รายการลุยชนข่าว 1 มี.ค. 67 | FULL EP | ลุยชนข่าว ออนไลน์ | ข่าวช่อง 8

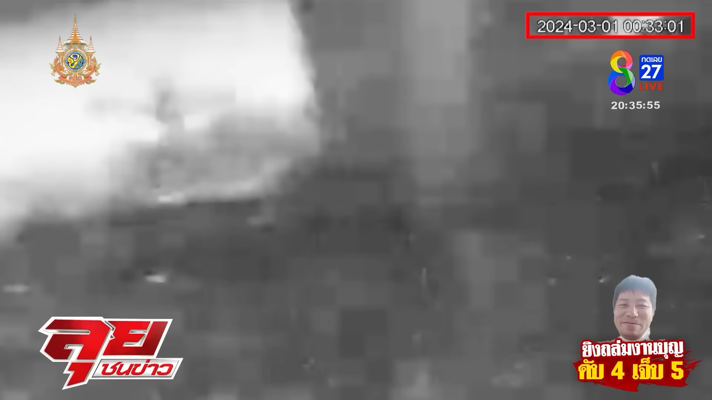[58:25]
เดี๋ยวดูนะฮะโอ้ เห็นจะมีเยอะ ไว้